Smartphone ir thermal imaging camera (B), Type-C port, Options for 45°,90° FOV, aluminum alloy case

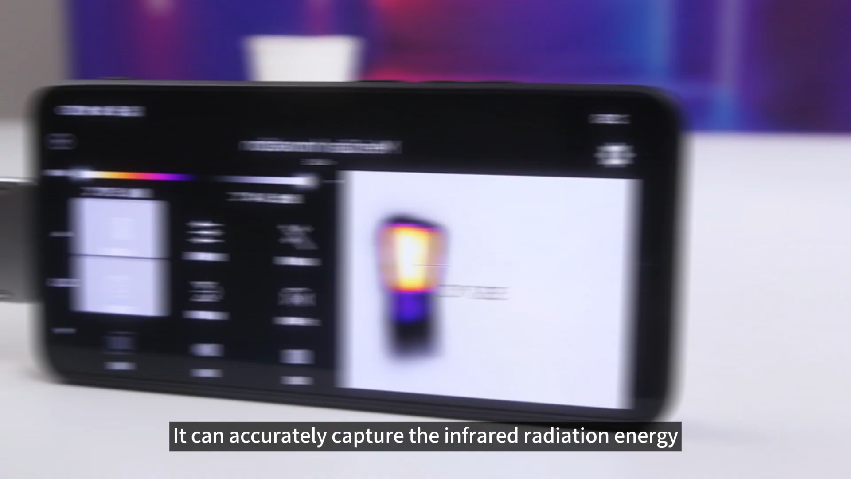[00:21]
it can accurately capture the infrared radiation energy
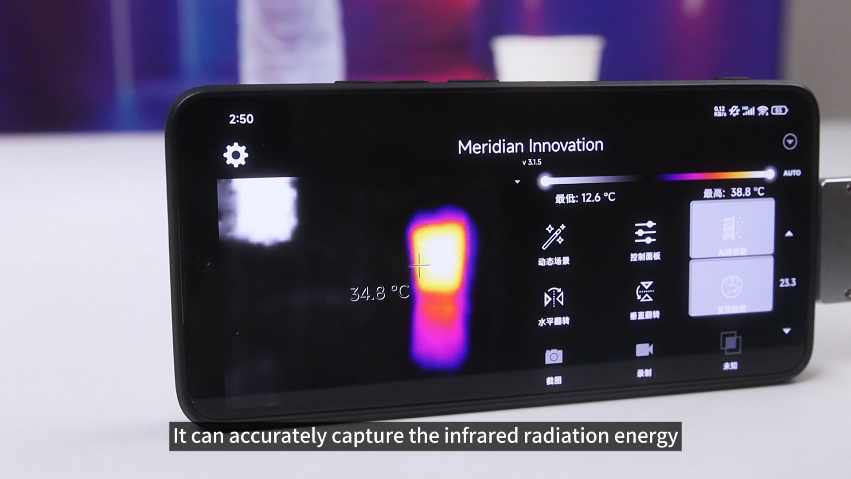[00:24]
On screen: spot 34.8°C
in the camera's field of view and present real-time thermal images of objects.
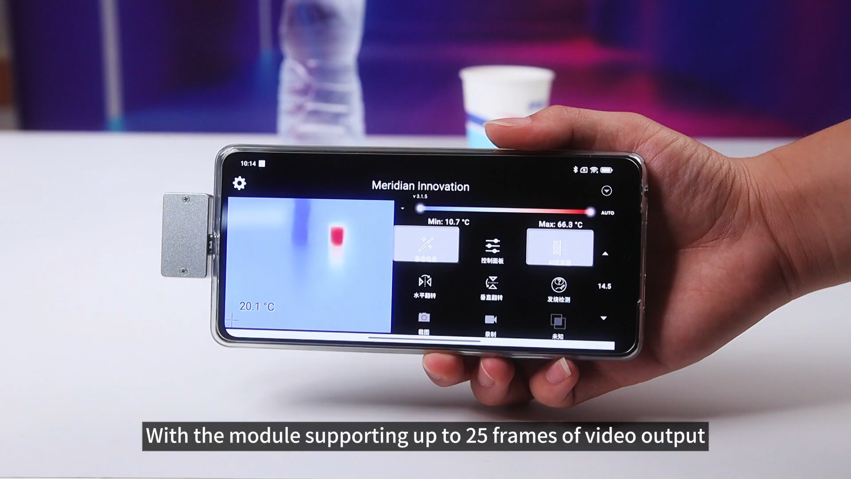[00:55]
On screen: spot 20.1°C, min 10.7°C
with the module supporting up to 25 frames of video output.